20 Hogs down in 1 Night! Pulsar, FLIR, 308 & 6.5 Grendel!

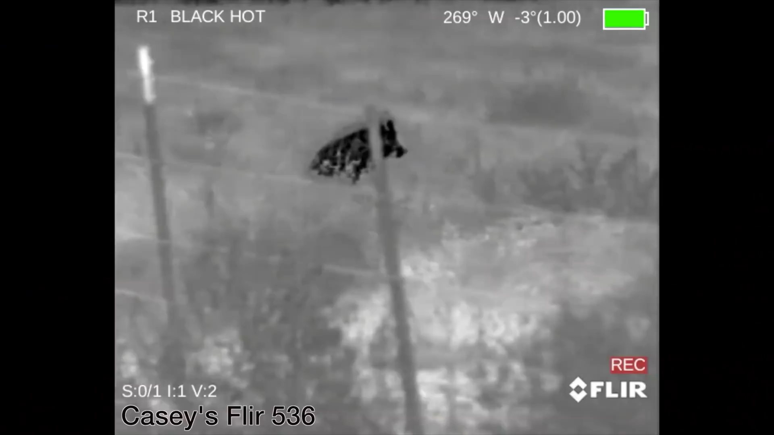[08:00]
Shortly after that, we ran into our first group.
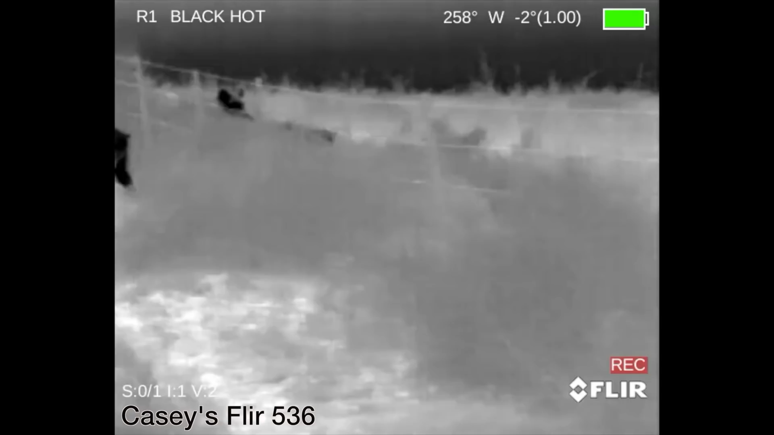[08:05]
Same issue with these guys is they were on the wrong side of the fence. So we sit up, waited for them to cross, and they finally did. Problem is not all of them crossed.
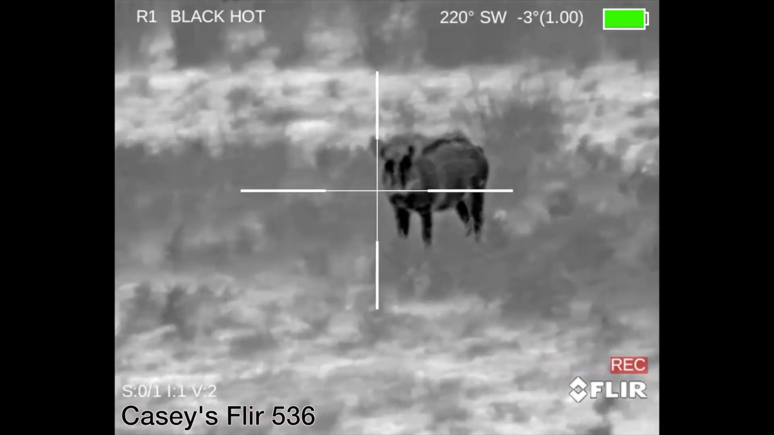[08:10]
Two of them did. They got downwind of us. You can see them wind us here. So we decided to make quick work of these two and try to put them down. So me and Jared sit up. They had a little bit of the miscommunication here. We weren't sit up perfect. Mine went down. Jared's didn't.
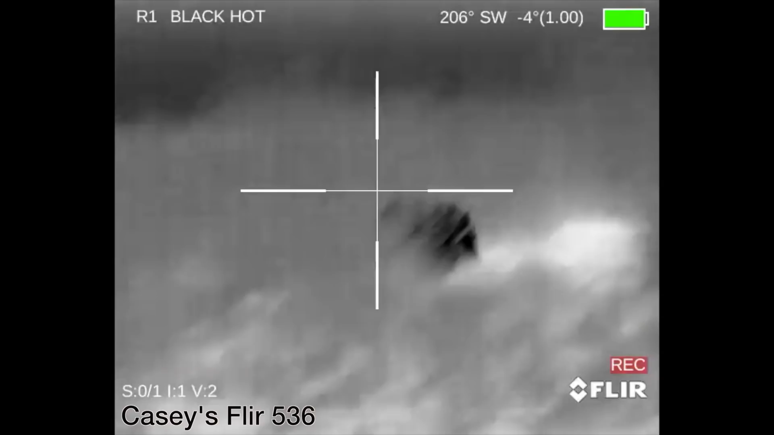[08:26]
And because of the way we were sit up, we couldn't put follow-up shots on them safely. So we decided to hold off.
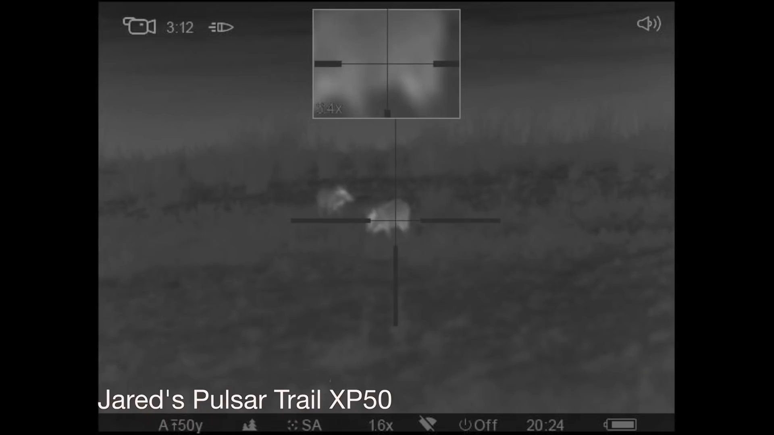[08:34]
Here's another view. Here's Jared's view on the Pulsar.
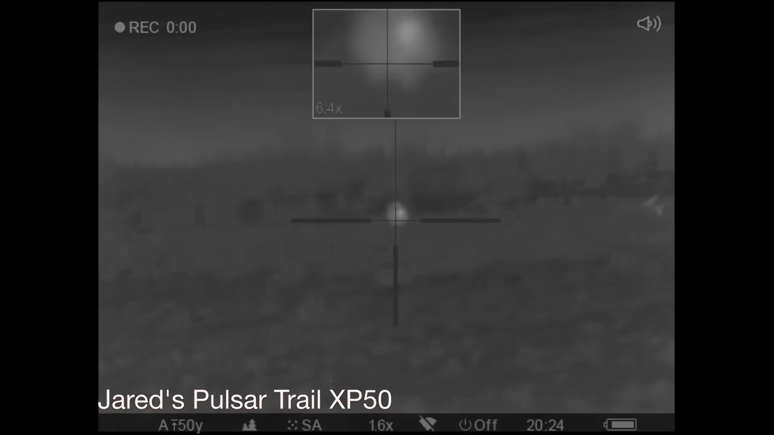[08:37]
Just wasn't a great job of communication on our part.
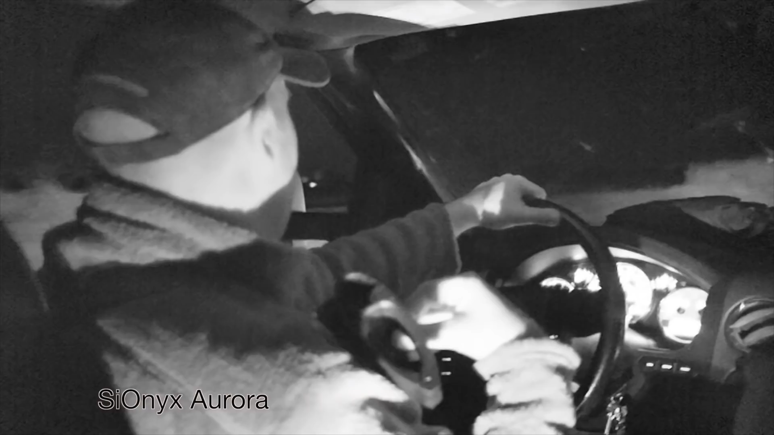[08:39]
You can see it perturbed here as we get back in the truck.
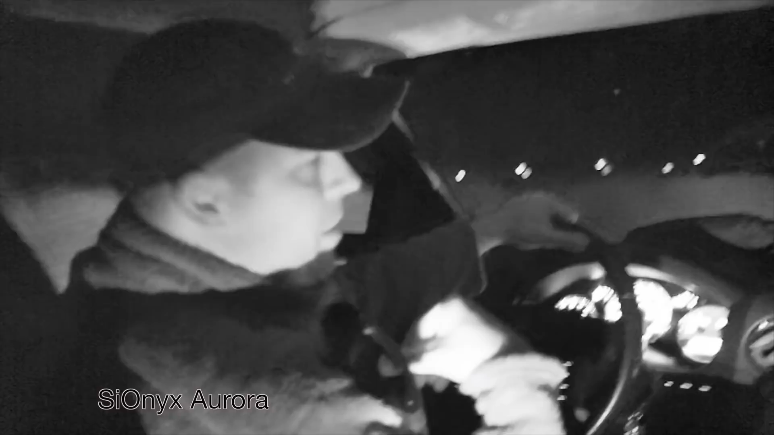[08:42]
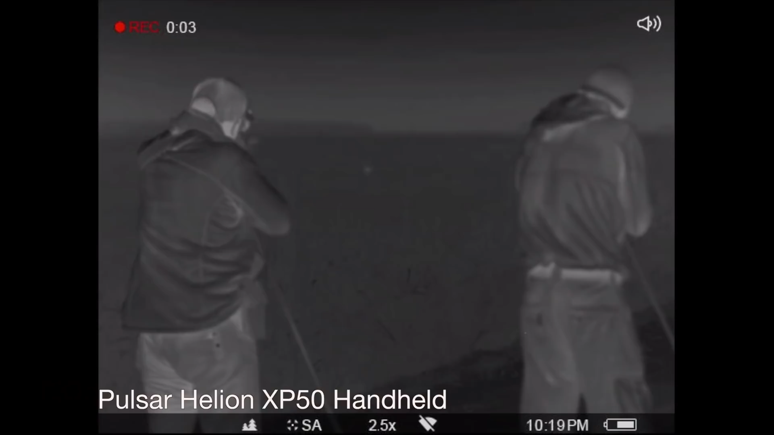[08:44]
But we got our first hog for the night and then we quickly got on our second one. So here's me and Robert sitting up on a single hog. We double tapped his butt. Let's give you a close-up view from the 536 here. So bang, you can see him go down and he gives us the good old-fashioned stanky leg.
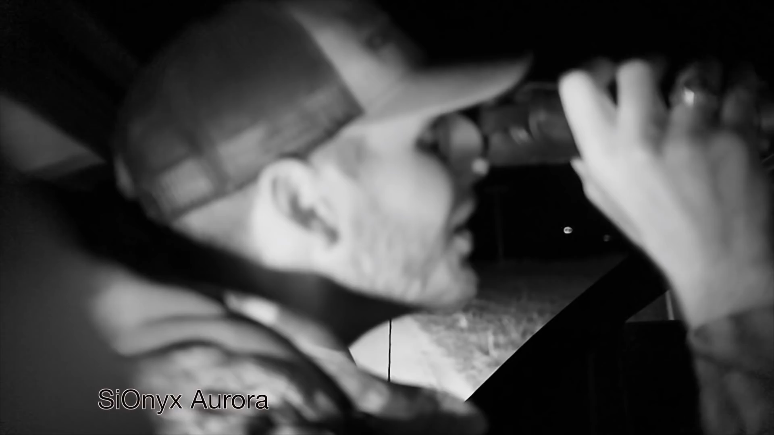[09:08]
and our hard work paid off and we get ourselves into a big fat group. So check out all these guys.
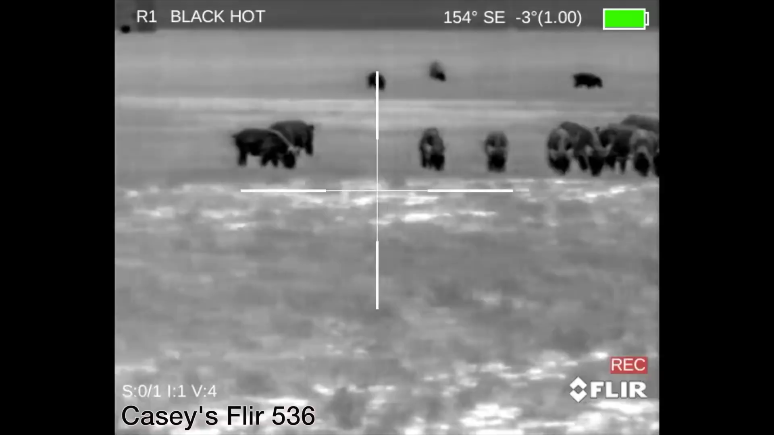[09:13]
Just tearing up that farmer's field and it's time for us to do a little bit of extermination. So we go ahead and sit up. Here's a view from the trail. It's a pretty cool view.
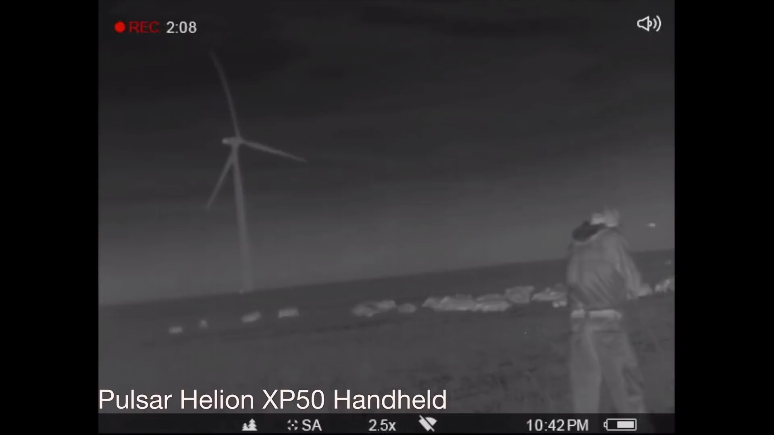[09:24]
We wanted to show you this. So you can see the mass chaos as they take off. And watch this hog that goes off just to the right here. I want you to notate him. We're gonna come back to him in a second. Now there's something I have to point out before I show you the shooting footage on that group from Jared and myself. You'll notice Jared here playing with the Pulsar trying to focus the image. Focusing the image isn't hard to do and it's especially easy on the Pulsar but for whatever reason this night Jared had a ton of trouble with it so just know in real life that
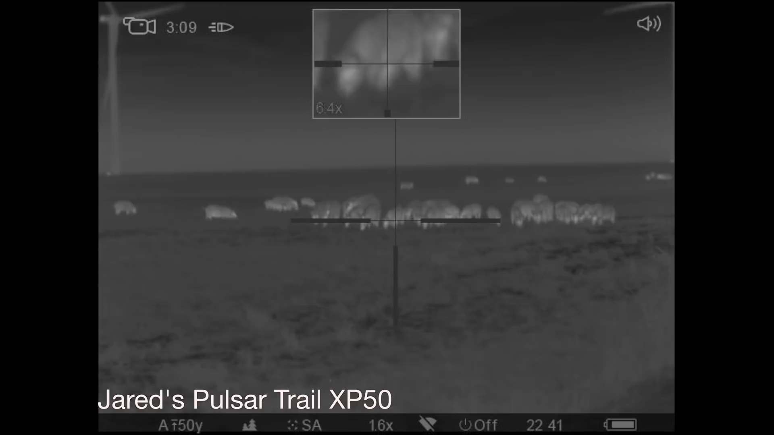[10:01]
the footage from the Pulsar is a lot crisper than Jared's focusing ability makes it appear. You can hear him counting down there for us.
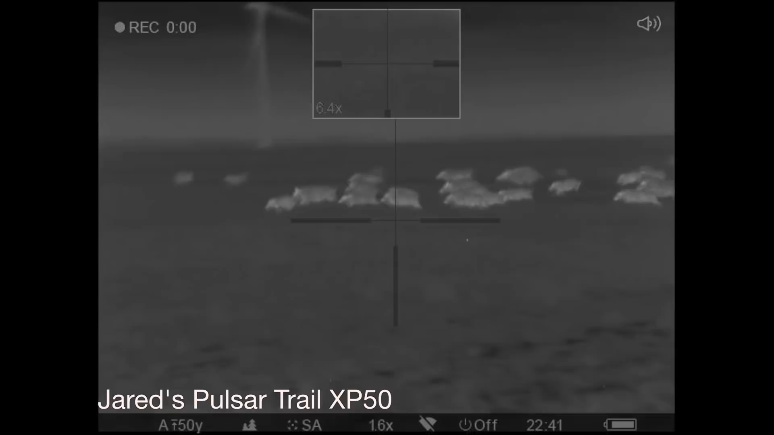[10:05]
Now you'll notice him pull over to the right and see this guy. I am just off camera there.
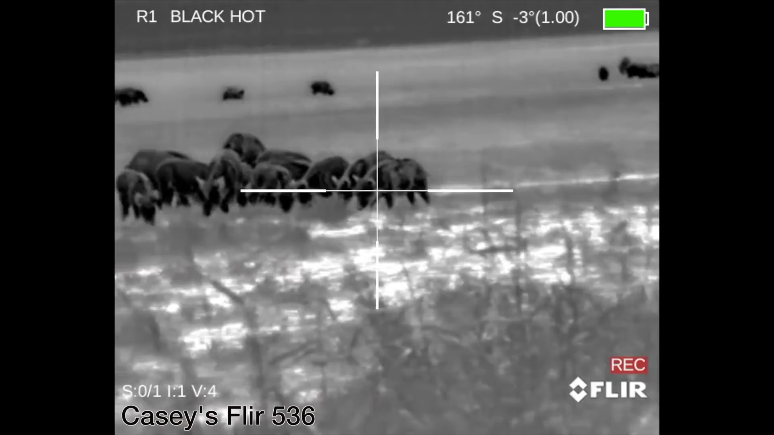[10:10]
He went about a yard to a yard and a half off my right here. So you'll see me pull off.
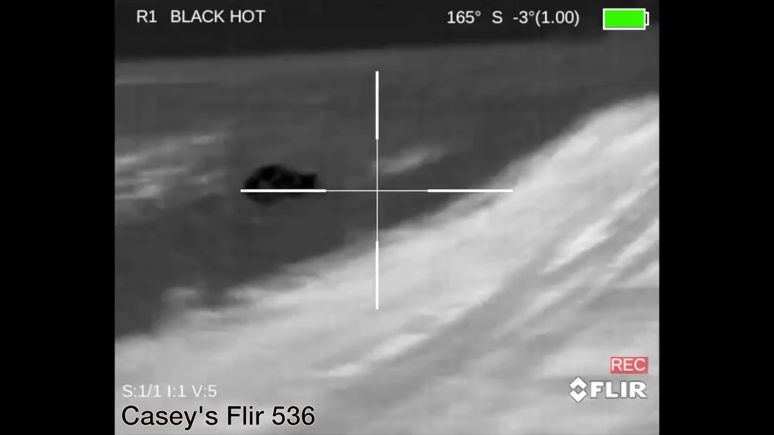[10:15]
I'm on this big board here on the right and I hear some footsteps coming. You'll see right here I'm about crapping my pants.
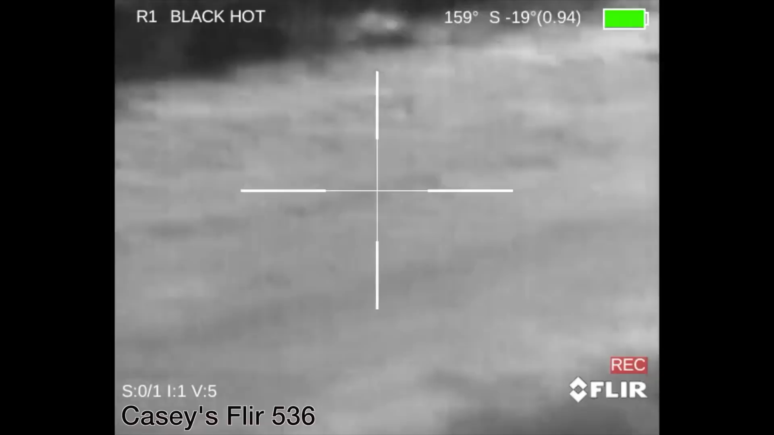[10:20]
And after I did change my pants I flip back around and finish one off here.
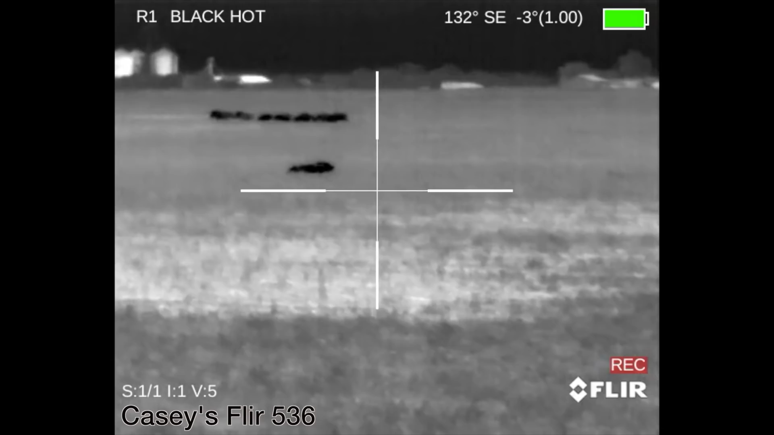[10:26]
Then we had another lone straggler that Rob puts a great shot on. So check this shot out.
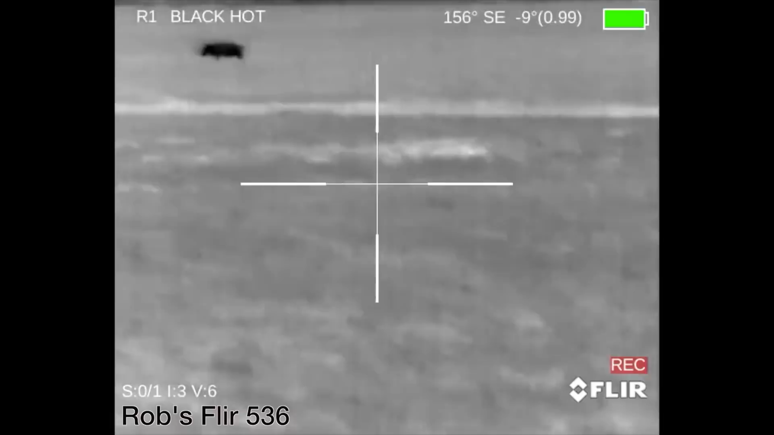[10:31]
So Robert kind of has to reposition himself on the tripod here. This guy's pretty far out. This is a 4x on the Fleer.
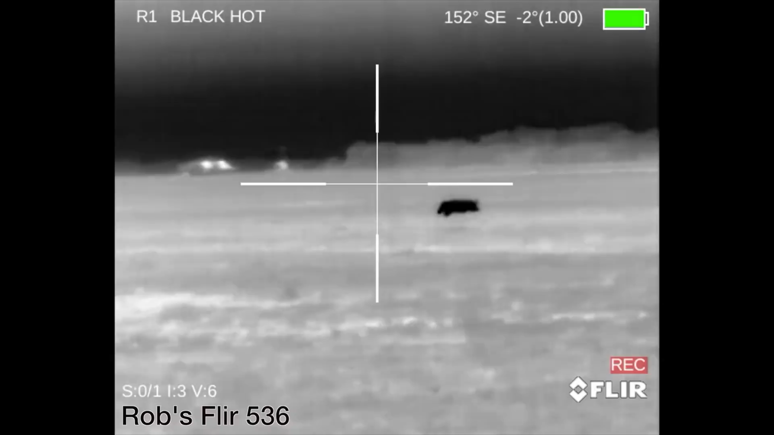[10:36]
He gets his lead set up. Good shot.
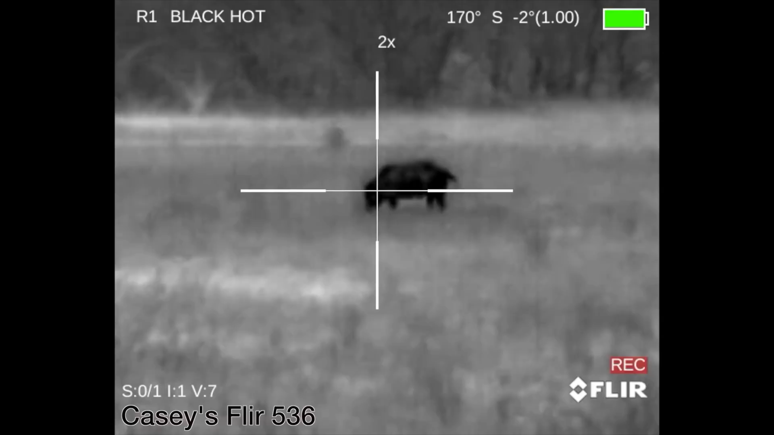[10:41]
Puts him down. So we ran into another single after that. I went ahead and thumped this guy. I think we actually all three shot on this shot. So we just wanted to make sure they you know we don't miss a single.
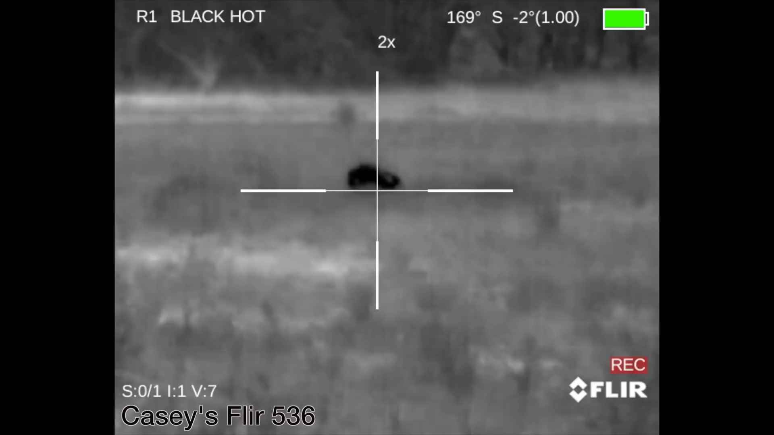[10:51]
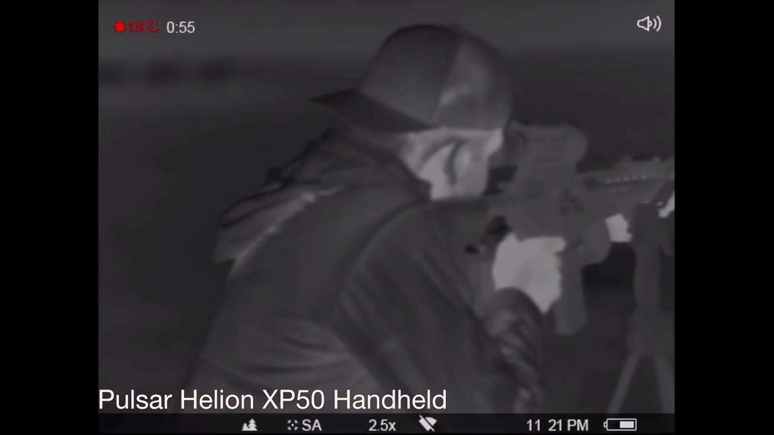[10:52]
It's a not a good use of your time when you're missing singles.
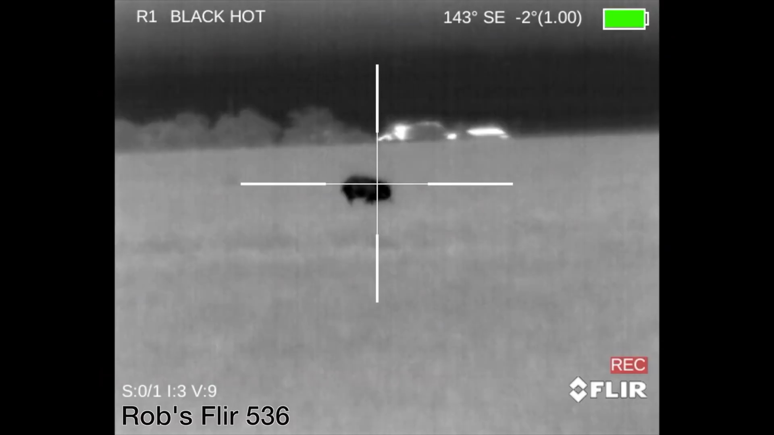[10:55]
So here's Robert. We run into another one and Robert drops this guy.
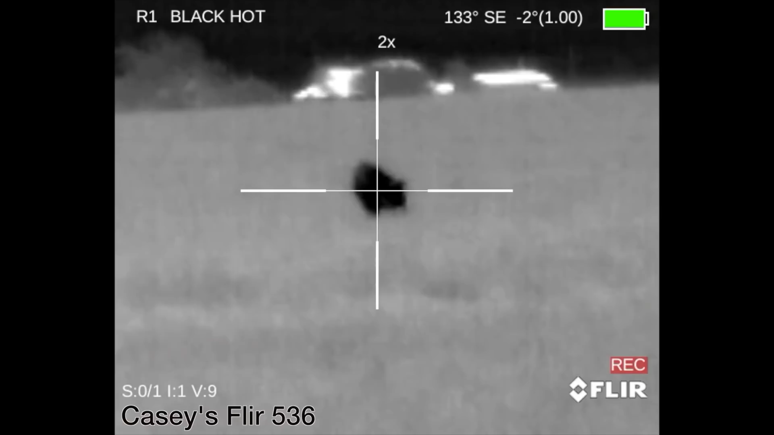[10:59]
Great shot.
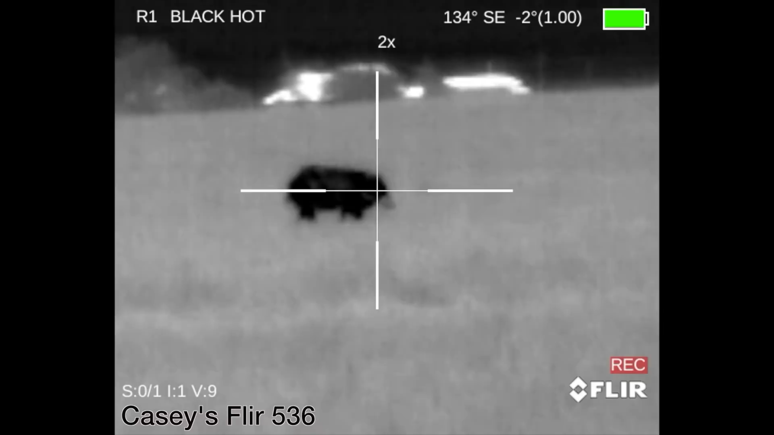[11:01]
I think I actually shot with him. So here's another view of the same hog. You'll see him go down. Nice and easy.
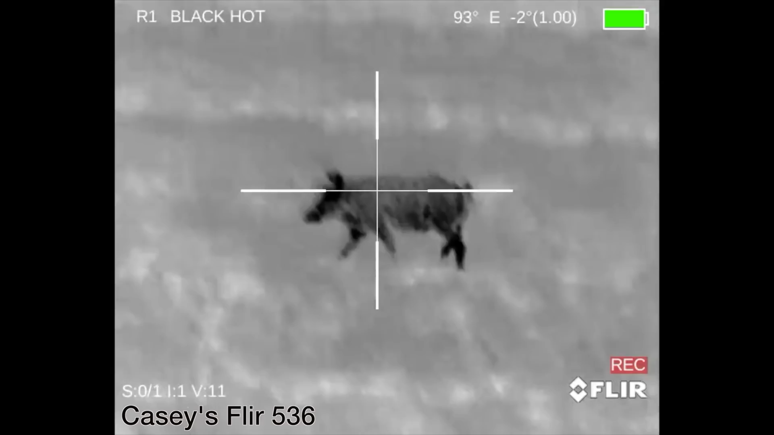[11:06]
No problems there. Here's another single that we ran into. I make short work of this one.
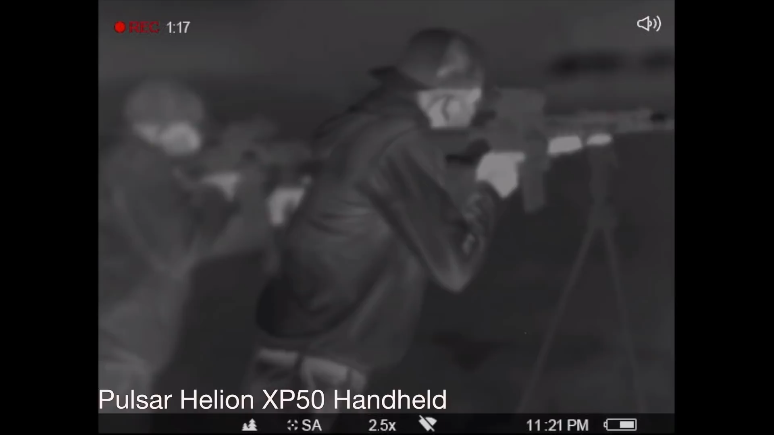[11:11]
And here's Robert and Jared.
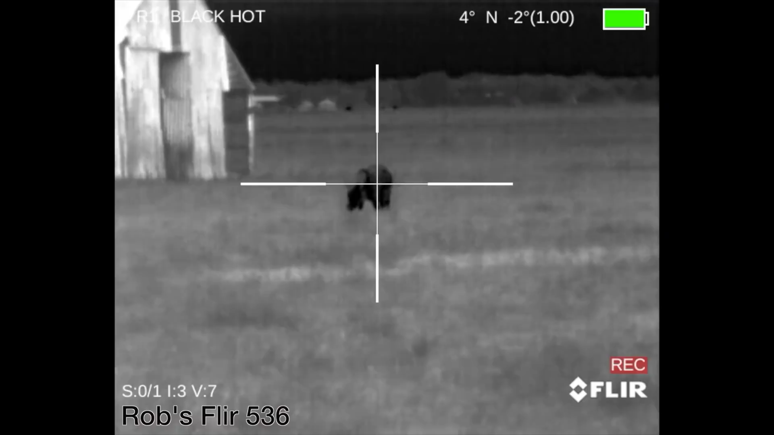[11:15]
We run into one over by the bar and you'll see them shoot perfect timing together in the pole star.